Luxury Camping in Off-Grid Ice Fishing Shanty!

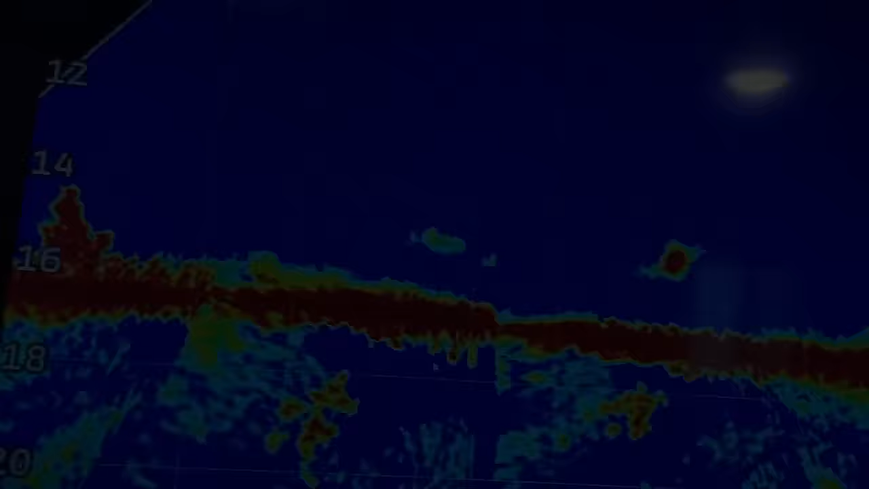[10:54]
Got something cruising in on the live scope. And what do you know? We got another pike.
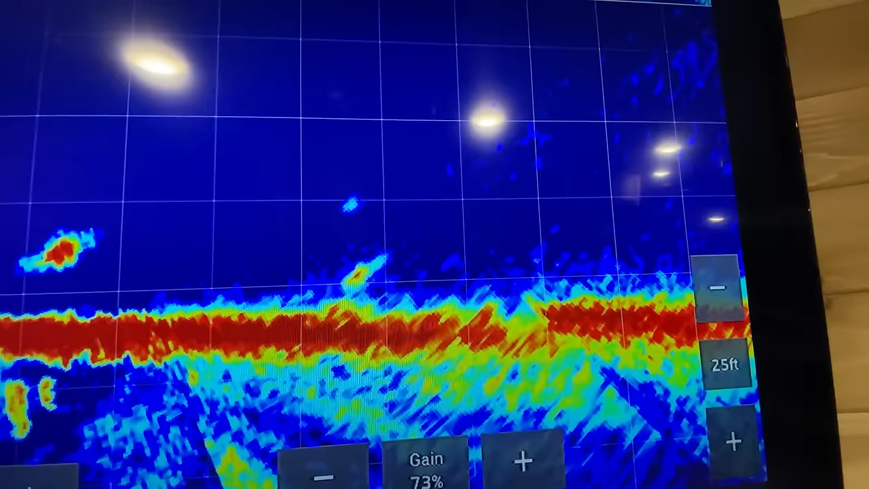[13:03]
Please hit my bait and please be a walleye. It's kind of looking walleye-y.
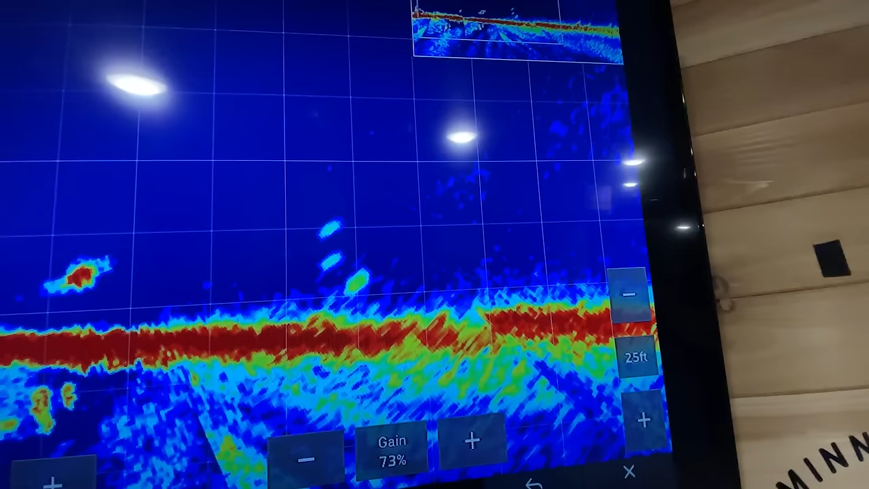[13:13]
Oh, smash it.
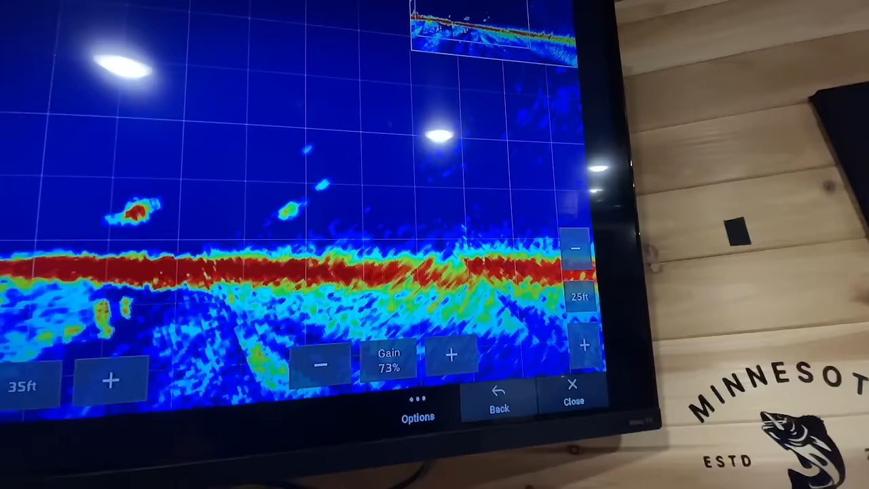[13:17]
And my minnow's too strong. And he's swimming away.
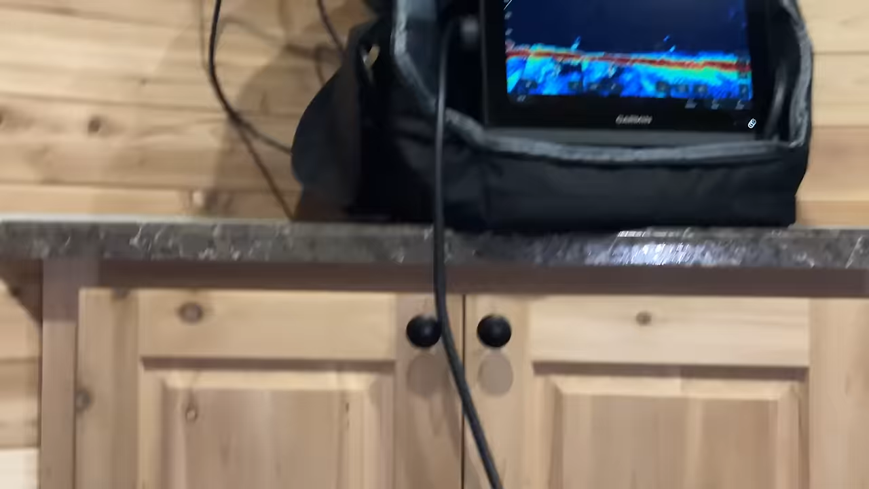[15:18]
Oh. What is this? About to get hit by maybe another rock bass?